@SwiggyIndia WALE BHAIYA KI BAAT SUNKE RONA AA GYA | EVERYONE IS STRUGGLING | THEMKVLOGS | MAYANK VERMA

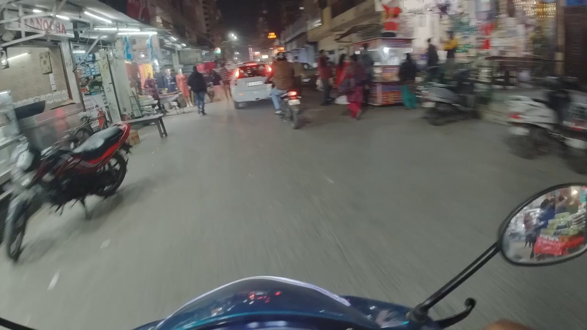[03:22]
उत्तम नगर का मंगल बाज़ार लग रहा है ये पूरा, आरएसमा रोड।